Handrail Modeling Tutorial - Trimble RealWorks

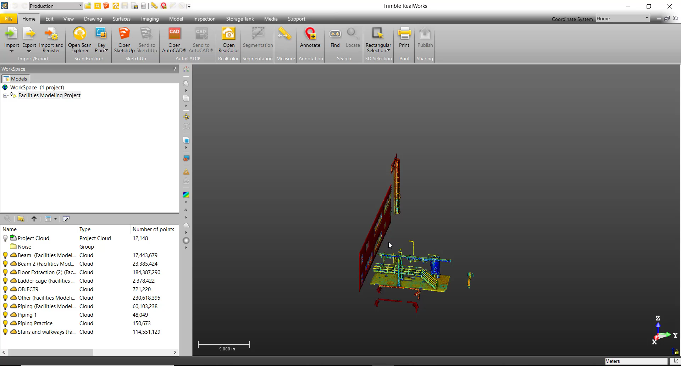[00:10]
In this video we will be learning how to efficiently and effectively model rails. We can go ahead and select our point cloud and navigate to the Axis Modeling tab and select Rails.
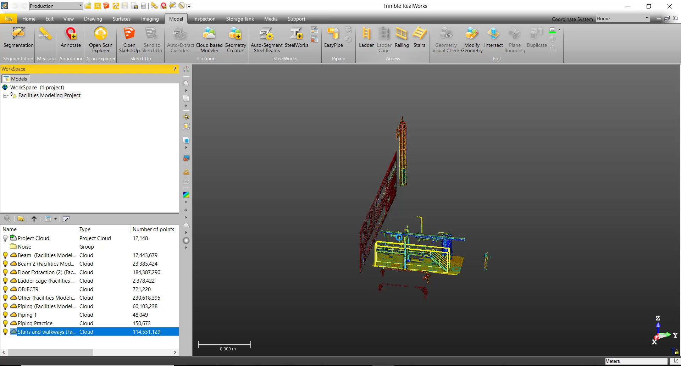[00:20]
We are welcome to the railing modeling command.
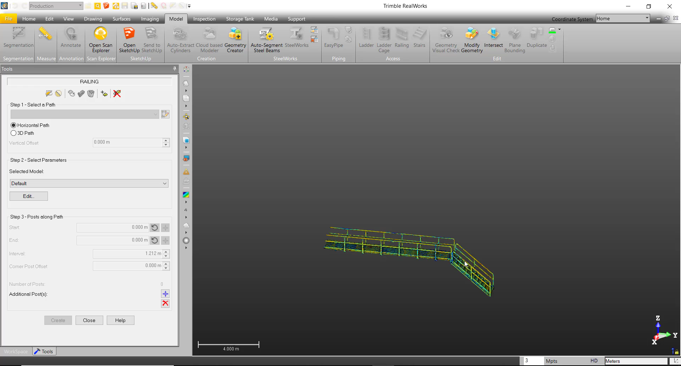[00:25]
Before we begin, we can go ahead and segment out all the unnecessary data.
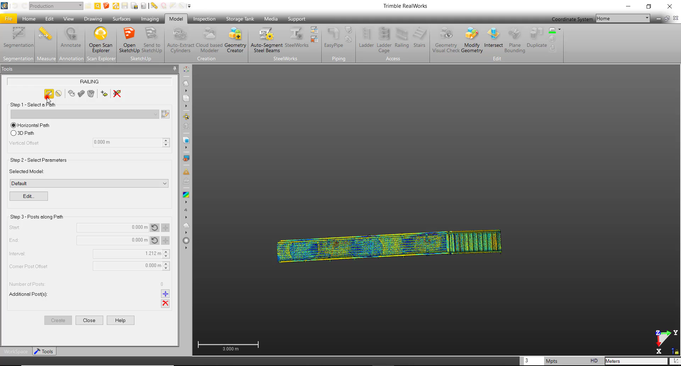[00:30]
In this case, I will only be working with one of the rails and the rest I will keep out.
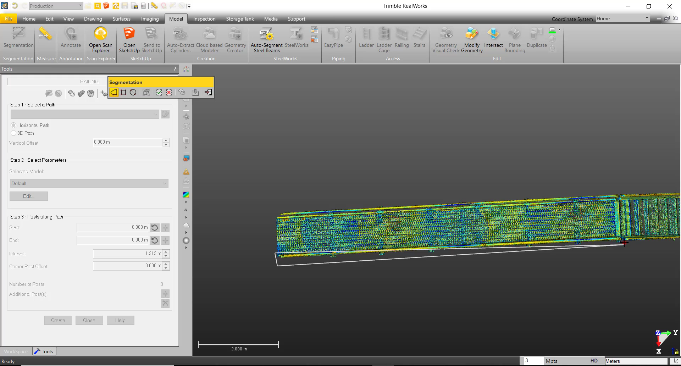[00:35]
With our point clouds in, we can define the path of our rails. We have two options, a horizontal path and a 3D path.
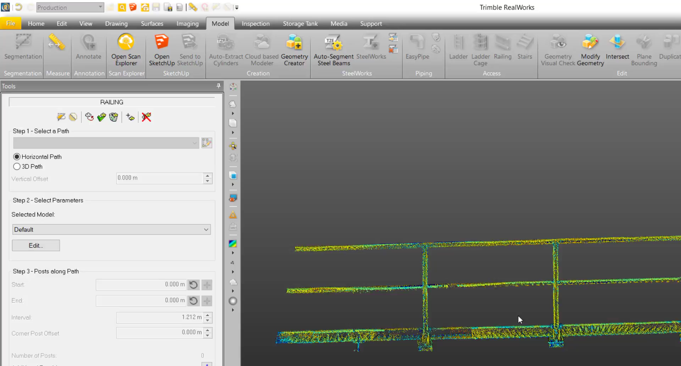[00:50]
Looking at our rail, I can see that it is not perfectly straight,
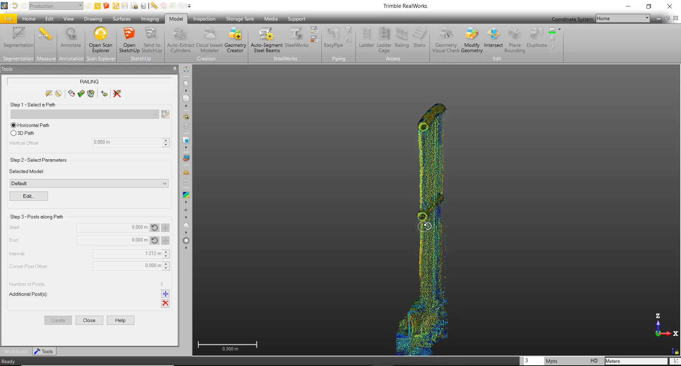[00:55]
so I will choose the 3D path option and draw a polyline that best follows my rails.
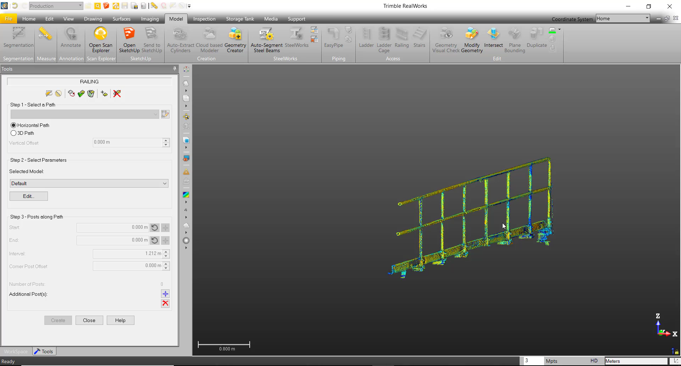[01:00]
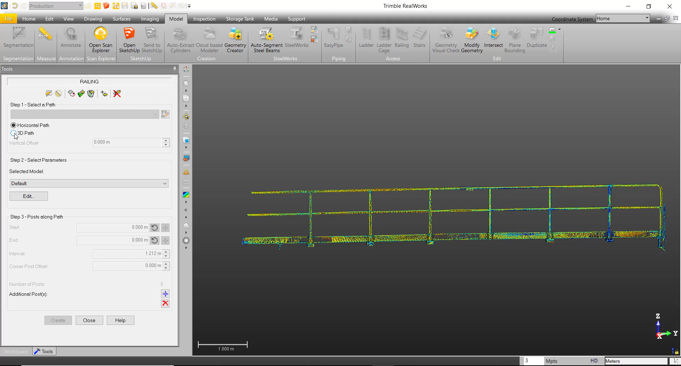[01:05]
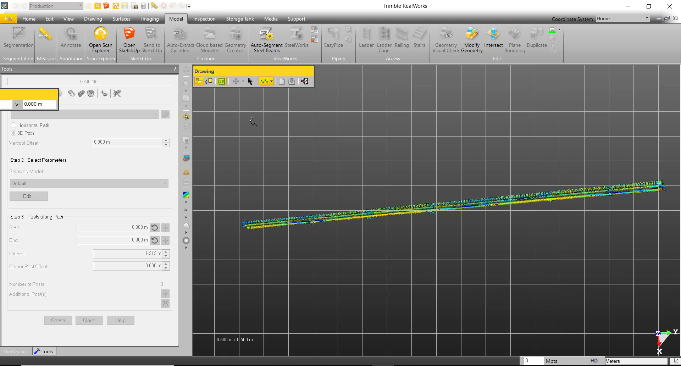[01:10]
With the 3D path option chosen, I can select the polyline drawing tool in the command itself and draw my polyline.
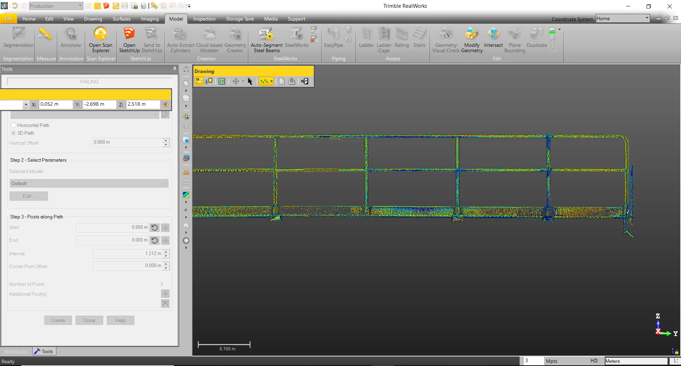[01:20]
Making sure to start from the beginning of the first pole, we can use a combination of the N key to draw a polyline that best describes a path of our rails.
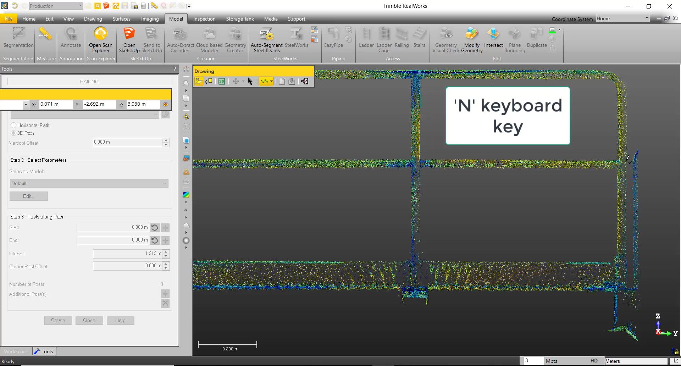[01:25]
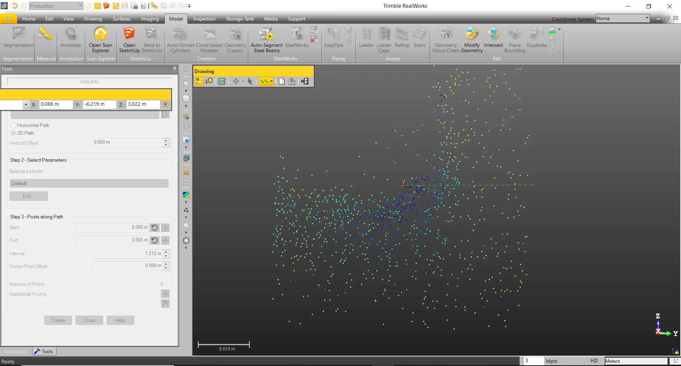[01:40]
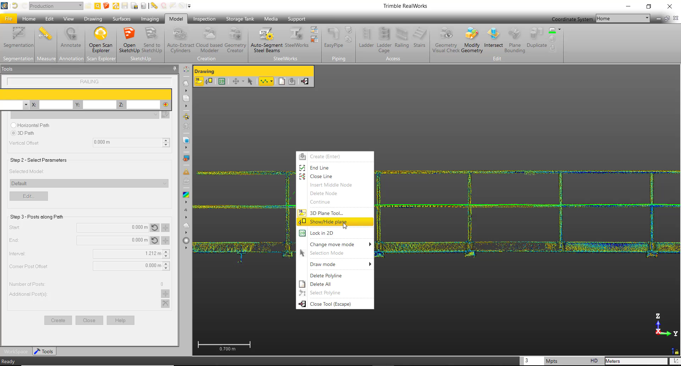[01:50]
Once the polyline is drawn out, we can end the line and create it. This will create a generic rail model that follows your path.
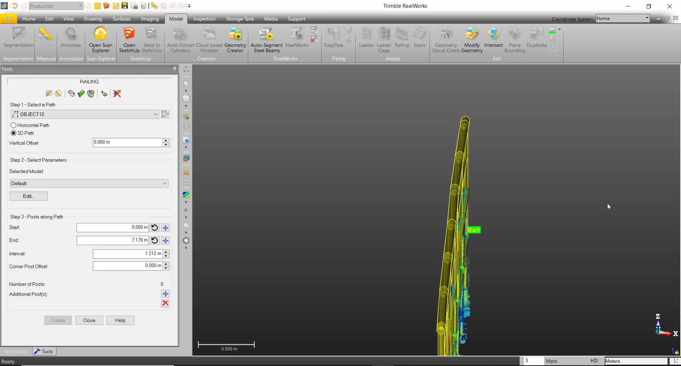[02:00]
As you can see, the base of the model has been loaded in where we drew the polyline, but we can easily bring it down using the vertical offset, but I will keep it here, where it is for now. Now, we can define the parameters of the model by selecting edit.
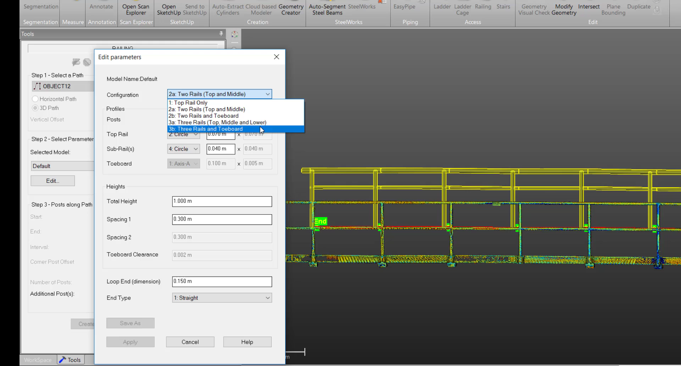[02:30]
We are welcome to the edit parameters. We can start off by selecting the configuration of our rails. There are five configurations that we can choose from. Looking at our model, I can see that it has two rails and a tow board, so I will go ahead and select 2B as my configuration. Now, to measure the profiles of my railings. We can choose the shape of our posts, rails, and subrails, and use a combination of the N key and the various measurement tools to measure our profiles.
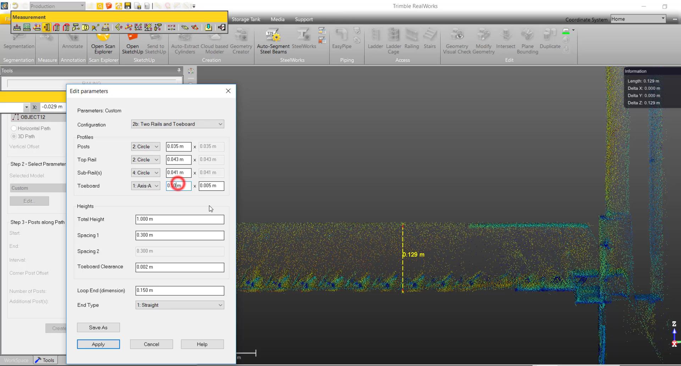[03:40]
Now that we have measured the parameters of our rail, we can measure the distances.
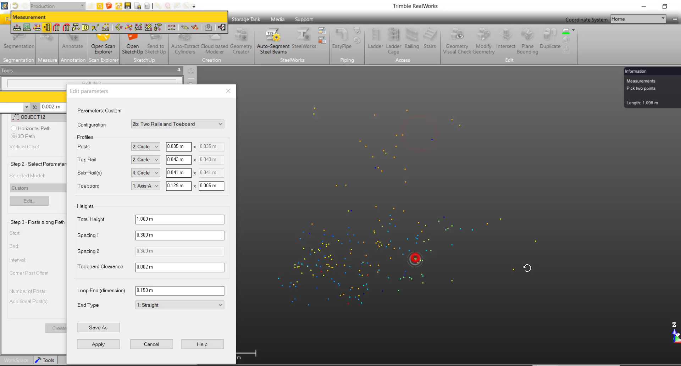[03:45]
For this rail type, I require the total height of the rail, from the top of the rail to the toe board,
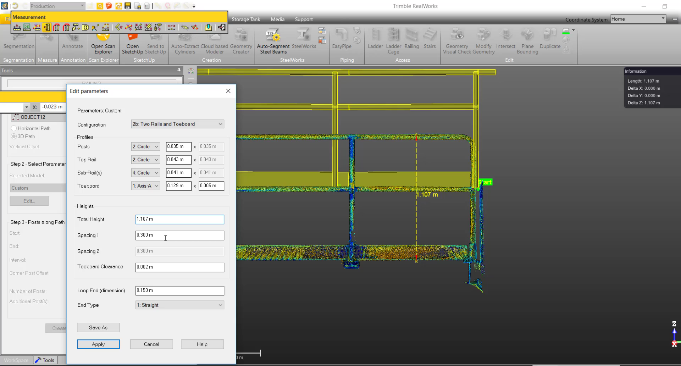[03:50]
the height between the two rails, as well as the toe board clearance.
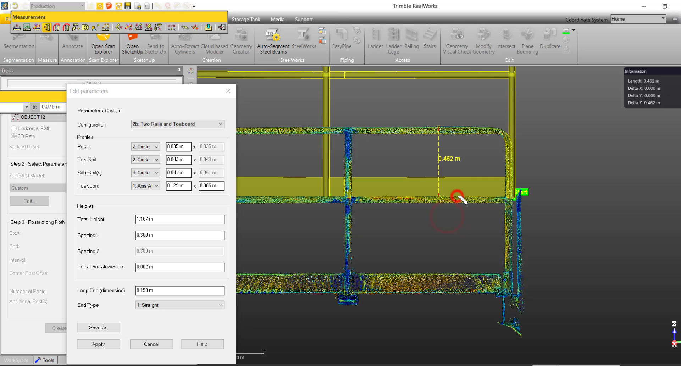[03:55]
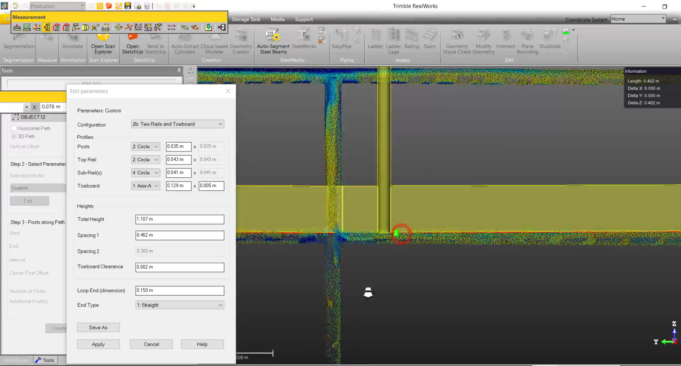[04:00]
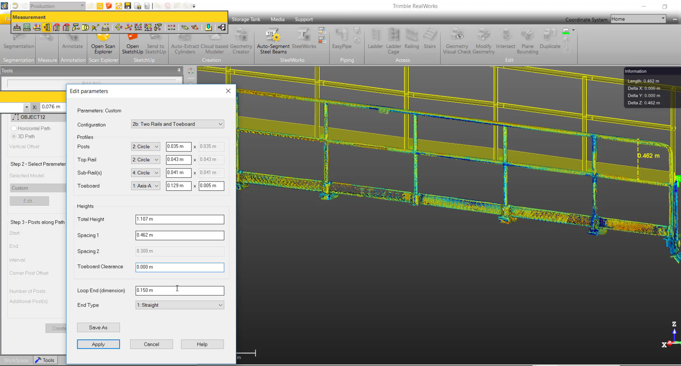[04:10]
With the heights measured, we can clarify how the ends of our rails are defined. We have four options, but unfortunately, these don't match our loop end.
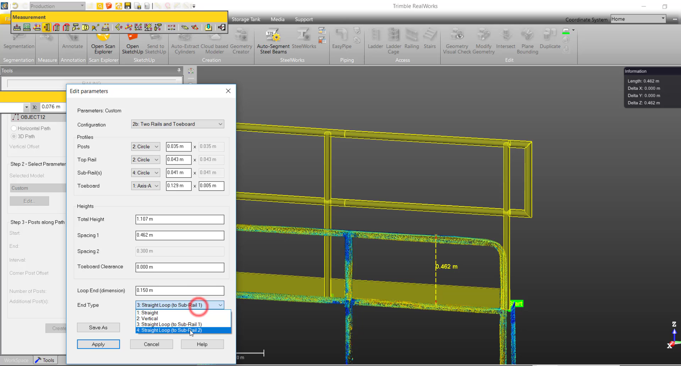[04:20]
So what I will do, is I will choose any generic loop, and remove this later in this video.
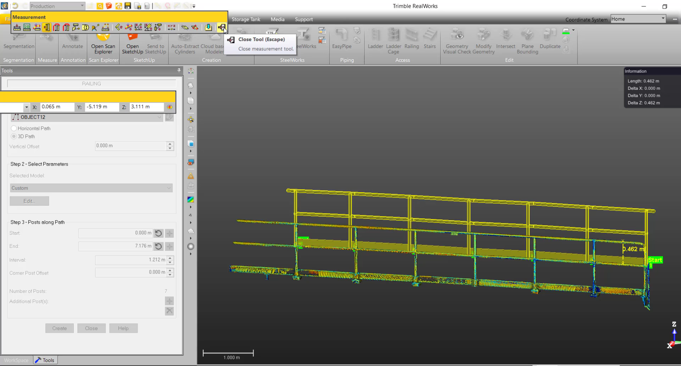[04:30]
After entering in our parameters, we can hit apply, and move on to step 3, which is to define the start post and the end post by selecting on the 3D polyline we defined earlier.
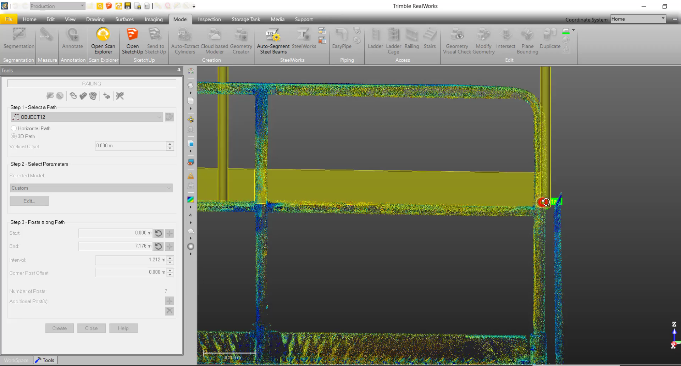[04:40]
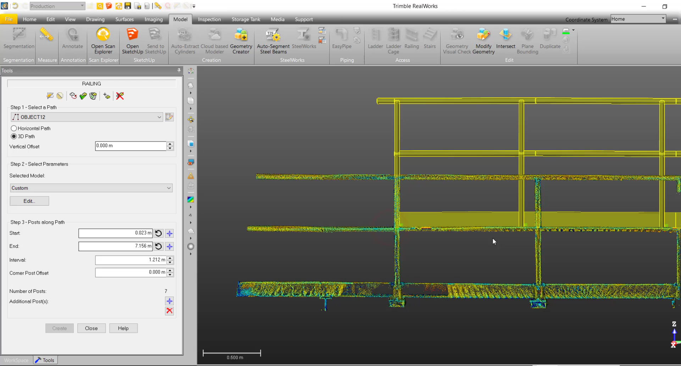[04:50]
With our start and end defined, we can use the measurement tool to measure the interval between each of the posts, and enter this value as our interval. If the interval between your first two posts is not the same as the rest of your posts,